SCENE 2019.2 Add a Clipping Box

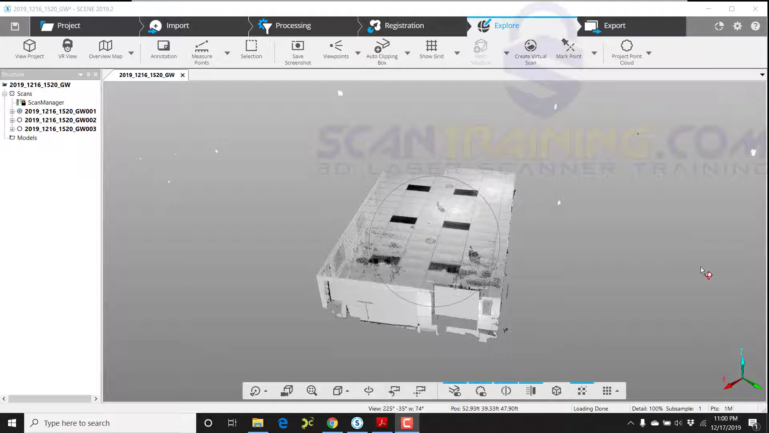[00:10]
We're going to apply a simple clipping box to this room scan so that we can hide the ceiling and look down into the room. In order to do that, I'm going to zoom out so the room is inside the circle.
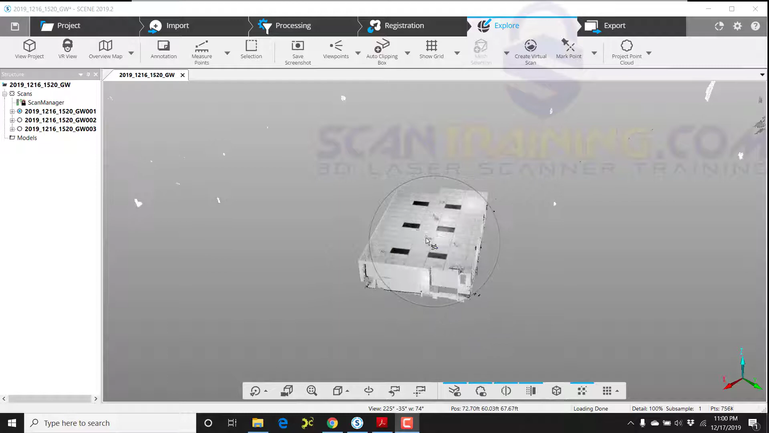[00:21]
Now, this is not absolutely necessary,
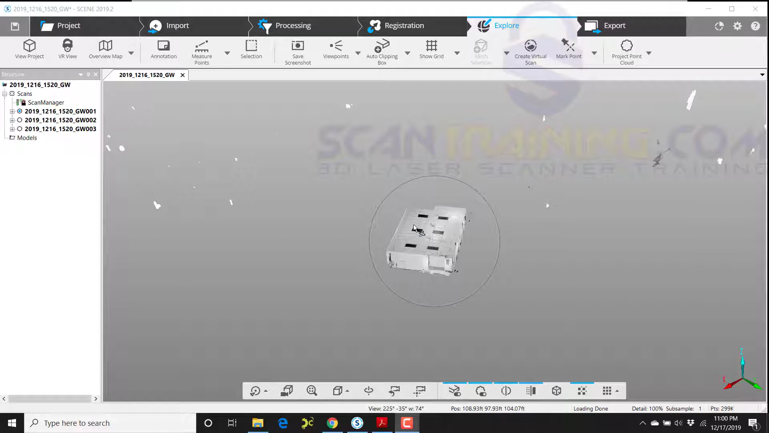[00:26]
but it does help the clipping box to form its boundaries.
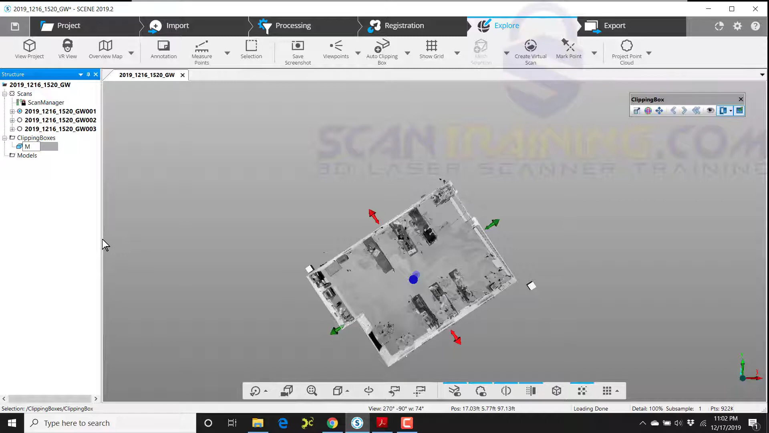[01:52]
After that's finished, I can click anywhere on the screen, and the tools will go away. If I need to edit the clipping box or adjust it, I simply go to the structure view, click on main clipping box over here, and now my tools are back. The other tools on the floating toolbar include the translation manipulator,
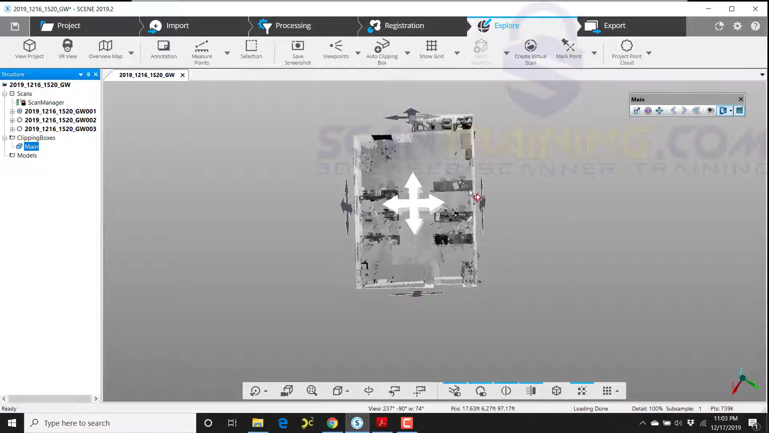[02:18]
which allows you to move your clipping box.
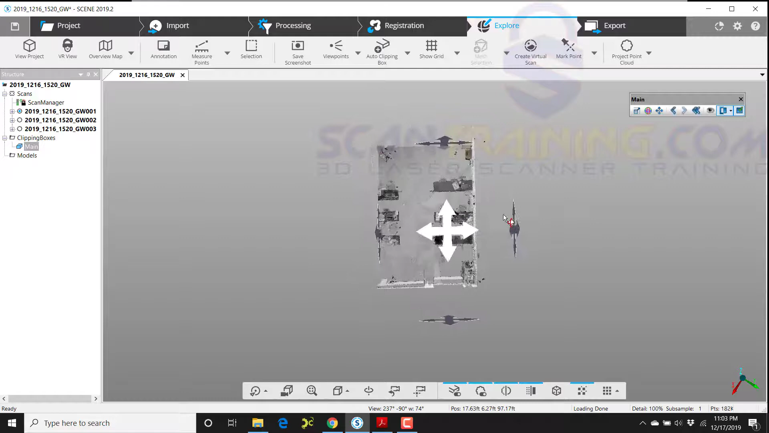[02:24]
And of course, you've already seen the rotation manipulator, and we can rotate it any way we want,
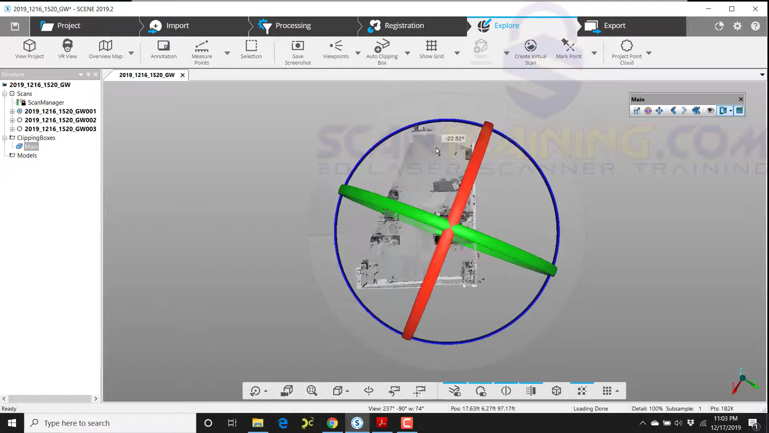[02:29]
or we can resize it using the scale manipulator. Now, on this toolbar exist some arrows. And this back arrow means that that will undo the last change.
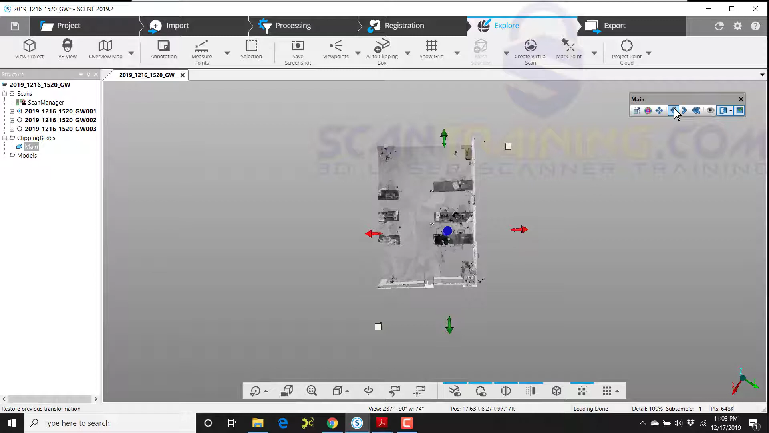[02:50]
That is only for the current changes. If you click off of this clipping box, these edits will no longer be undoable. So, as you can see, I can go back and forth with all the edits.
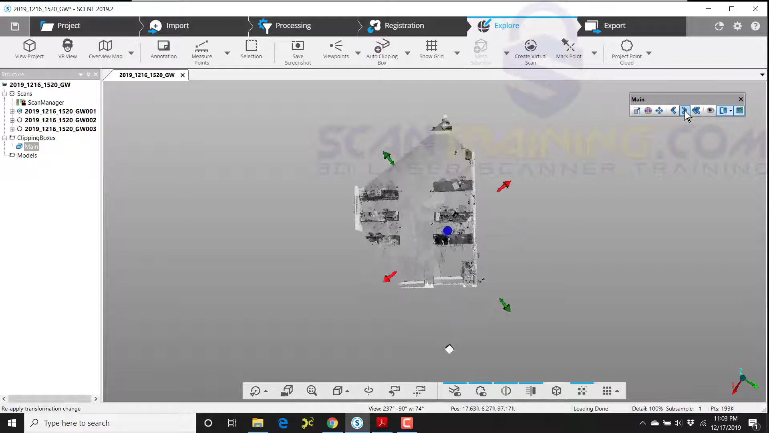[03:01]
And if I click on the double arrows, that will take it all the way back to the beginning, where I started editing the clipping box. The eyeball turns the clipping box visibility off and on. It is a good idea to turn that visibility off and get in the habit of doing that. That will be problematic for you later if you're trying to clean scans using polygons, as well as using some other tools. We can also change this from a hide interior or hide exterior to hide interior clipping box.
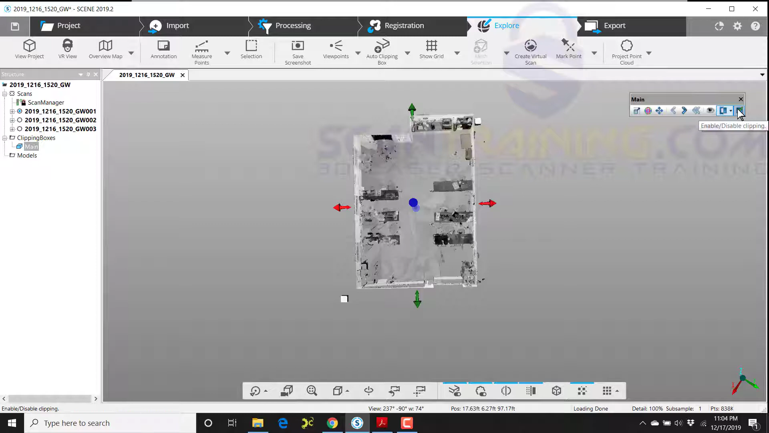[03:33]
And lastly, we can disable the clipping box. It's kind of like a light switch turning off or on the clipping box. So that's your clipping box in a nutshell.